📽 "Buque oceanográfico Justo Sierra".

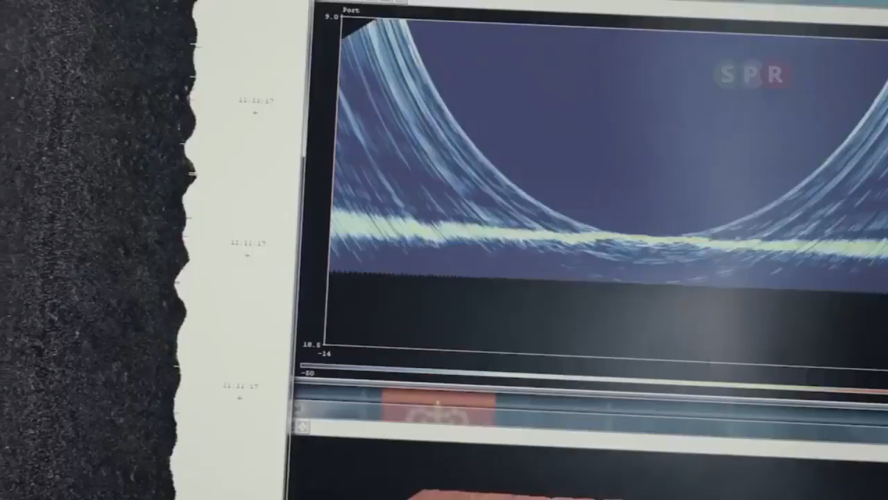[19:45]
Si nosotros tenemos una emanación de gases, una ventila hidrotermal o cualquier fluido de diferente densidad o incluso la biomasa,
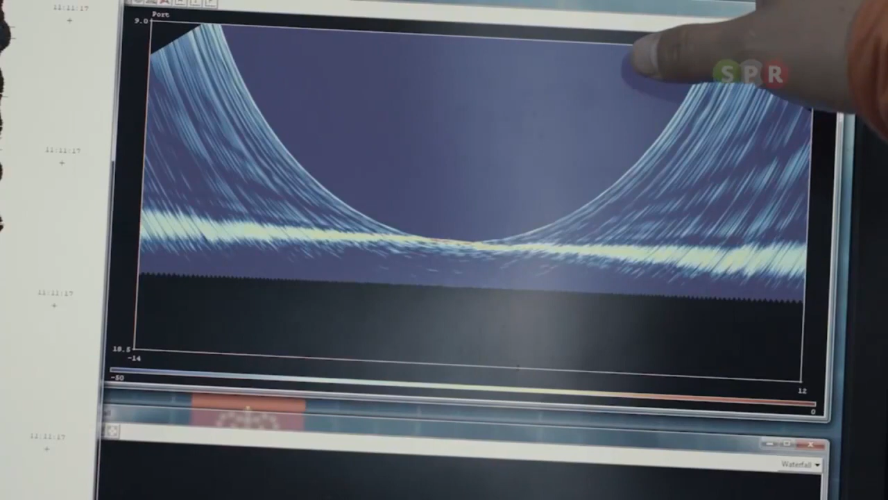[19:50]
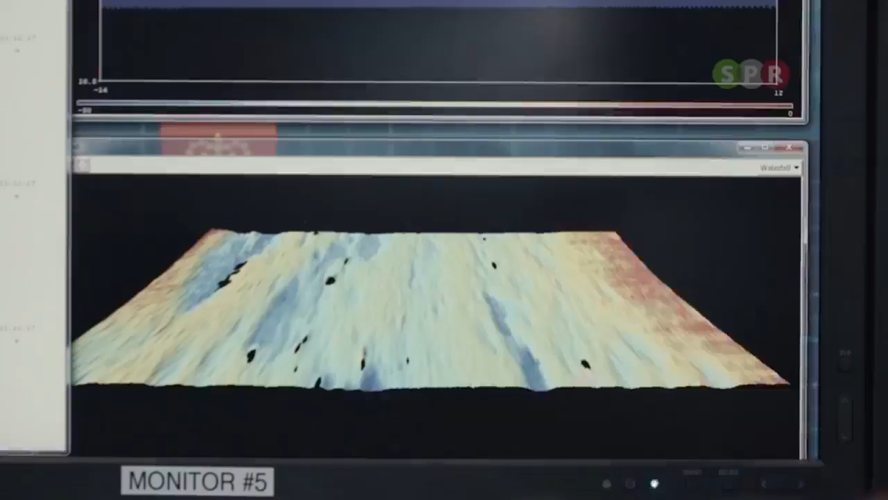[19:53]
estamos viendo el fondo y también estamos viendo un backscatter.
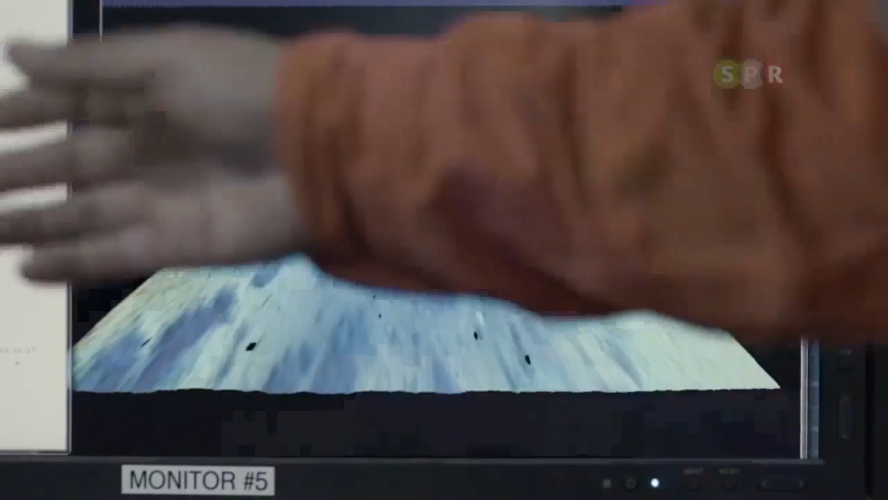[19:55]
El backscatter es la reflectividad del fondo marino que nos da una imagen de los tipos de sedimento que hay.
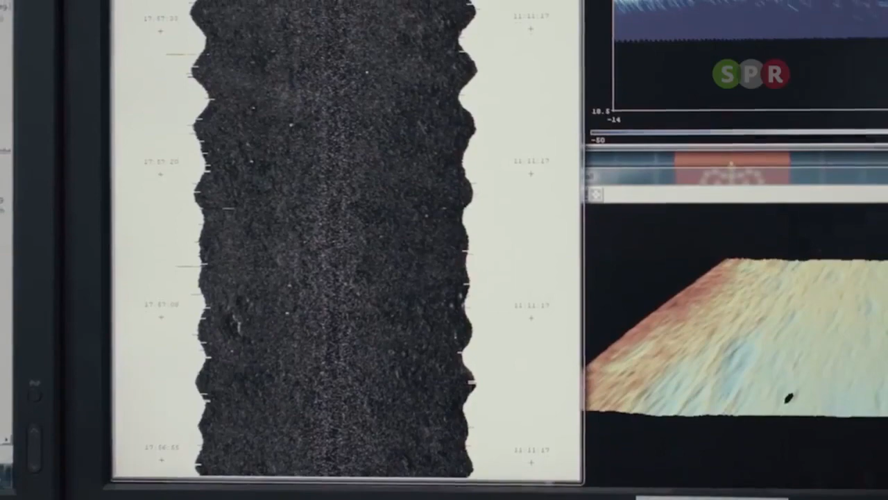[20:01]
Si hay sedimento muy duro, si hay sedimento muy suave, nosotros lo podemos visualizar aquí. Tenemos también un perfilador del subsuelo. Este modelo que tenemos aquí es el Topaz.
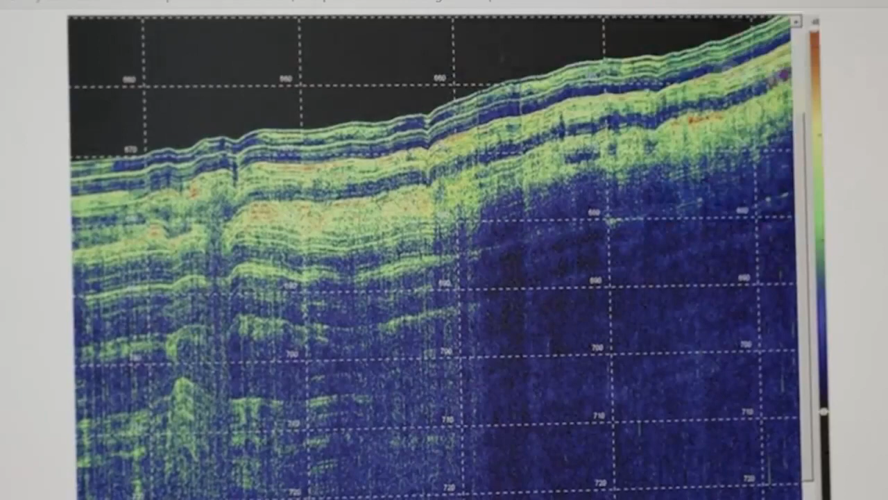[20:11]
Lo que sucede, a diferencia del monoaz y del multiaz, el sonido puede viajar desde la columna de agua, llega al fondo, que es justamente este. El sonido penetra en las capas de sedimento y se refleja.
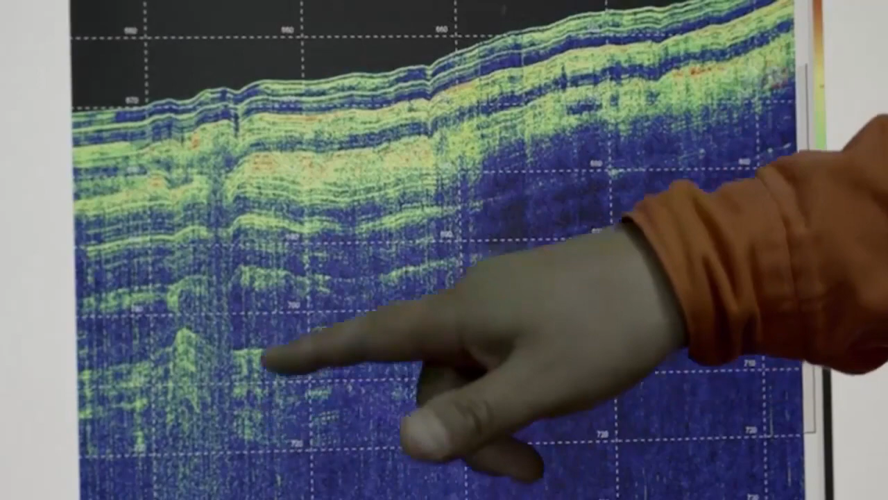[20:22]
En este modelo nosotros podemos tener una penetración del sonido hasta 200 metros de profundidad. Podemos encontrar objetos metálicos como tuberías,
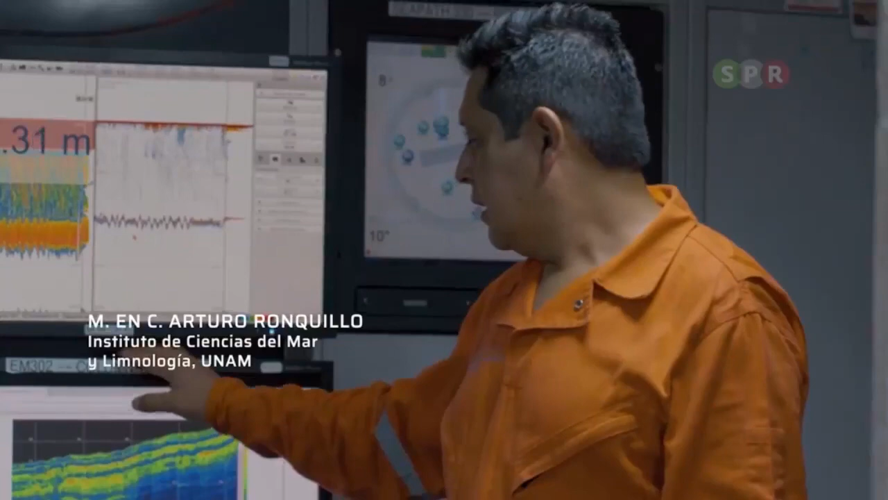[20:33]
emanaciones, si hay chapopoteras, o para prospección petrolera,